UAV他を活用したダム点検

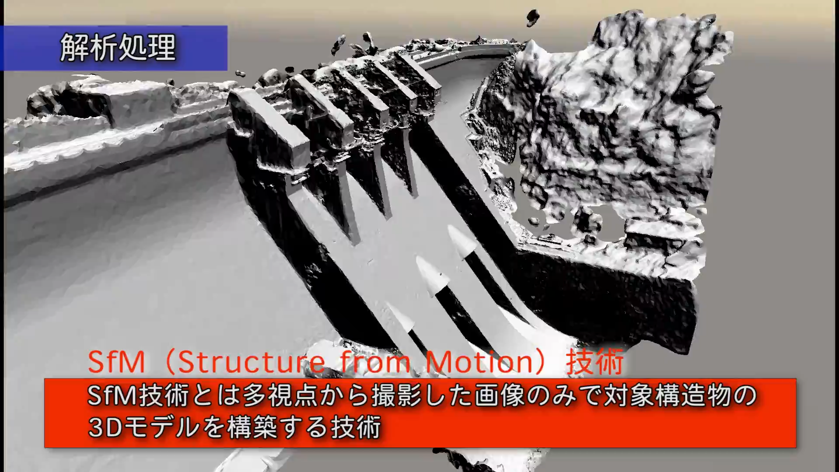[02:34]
SFM ストラクチャーフロムモーション技術は多視点から撮影した画像の
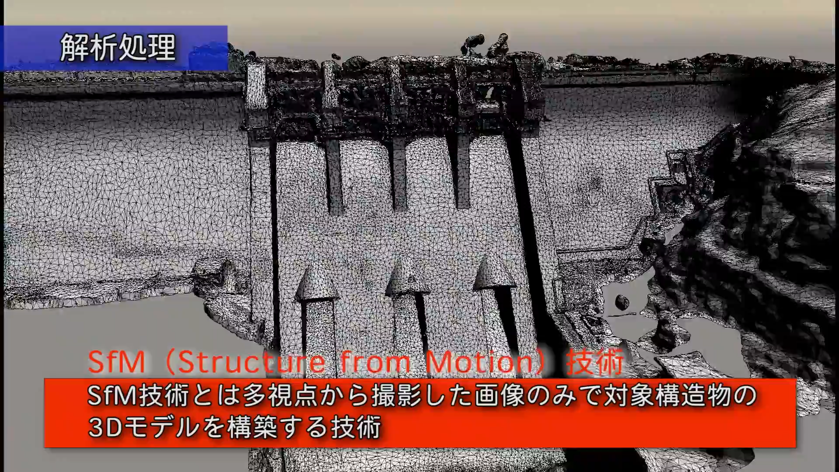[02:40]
みで対象構造物の3Dモデルを構築する技術です
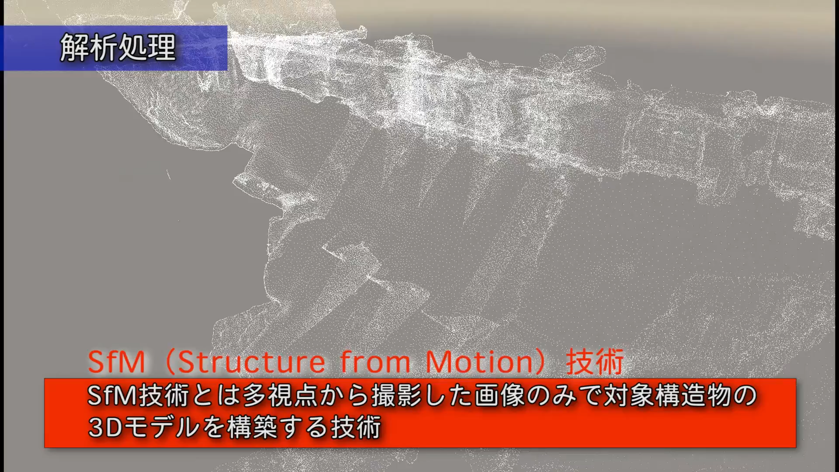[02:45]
解析処理について見てみましょう
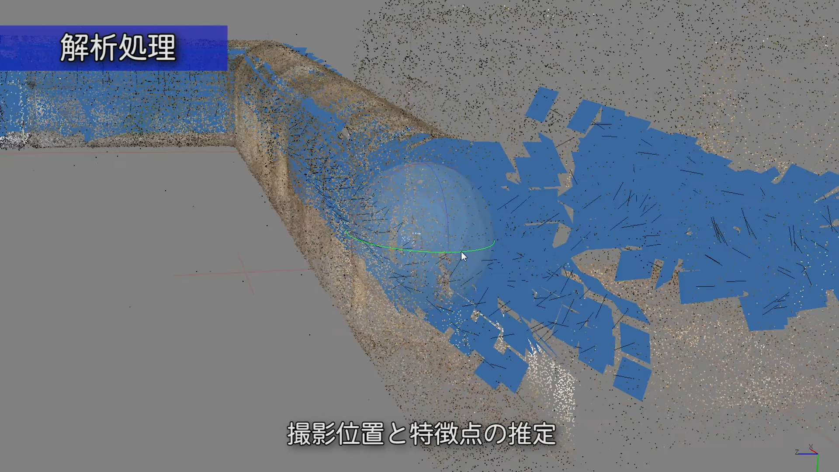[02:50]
撮影画像を解析にかけると自動で撮影位置と特徴点が推定されます
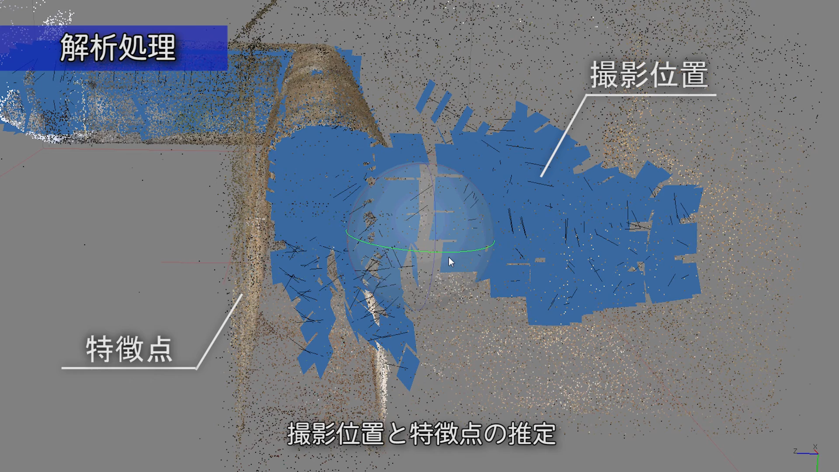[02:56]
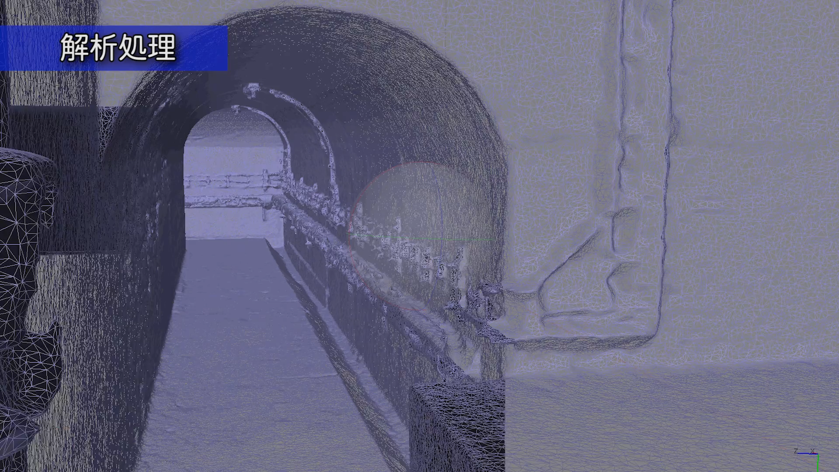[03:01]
監査楼内で撮影した画像を展開したイメージです
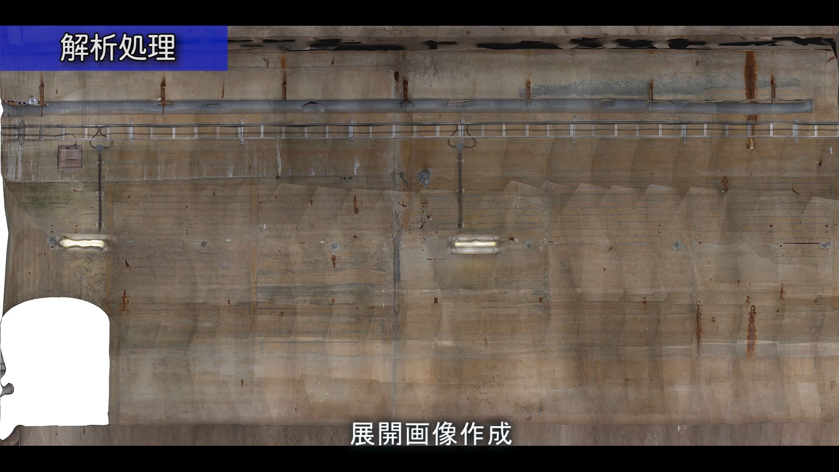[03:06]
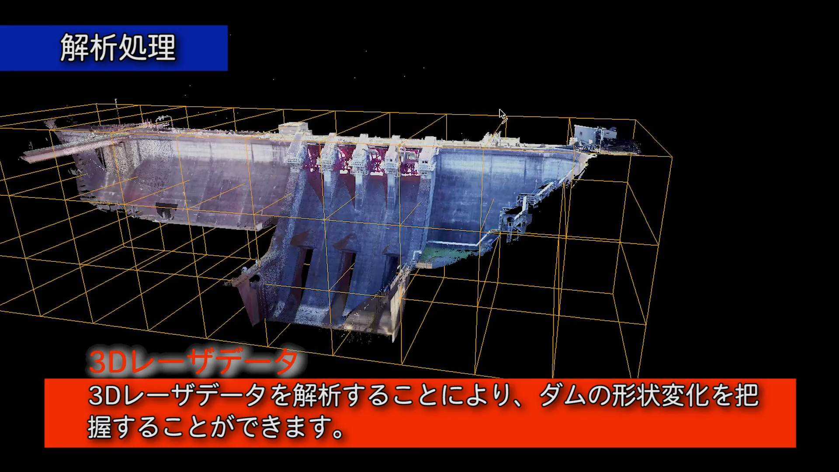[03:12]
3Dレーザーデータを解析することによりダムの形状変化を把握します
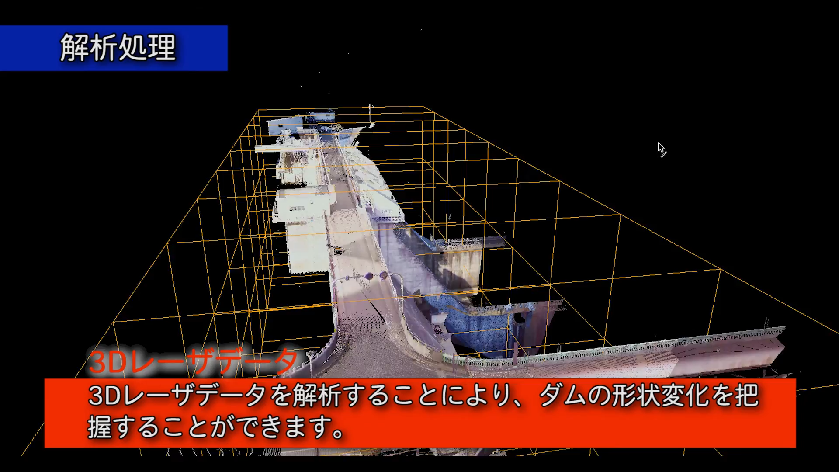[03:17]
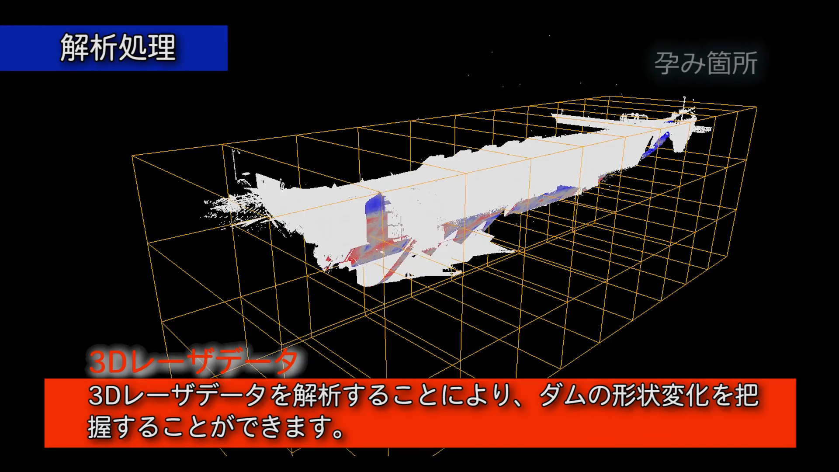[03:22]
停滞に生じている歪み箇所といった形状変化は色で表示します
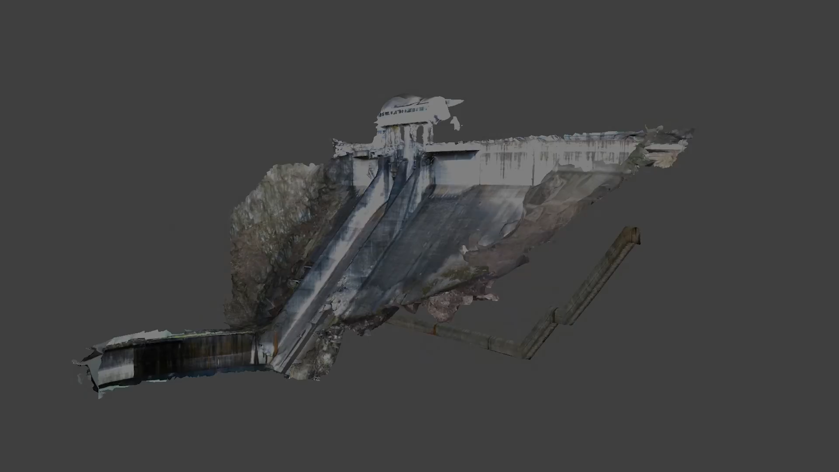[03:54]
3D画像を回転させてみることができるため全体像がつかみやすくなります
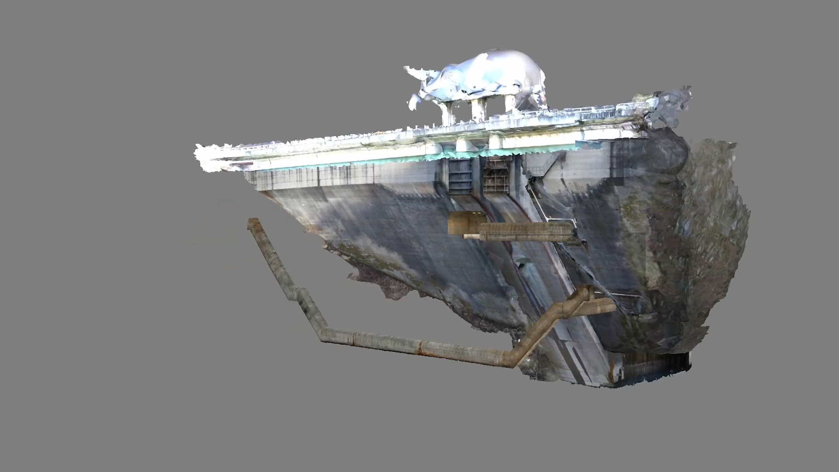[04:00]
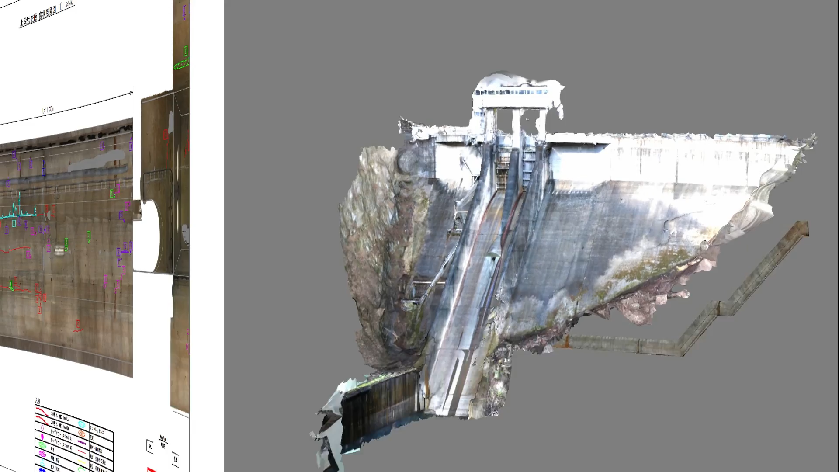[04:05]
展開画像にコンクリート面のひび割れポップアウト等の変状箇所の位置を表現し変状の長さや幅などを記録します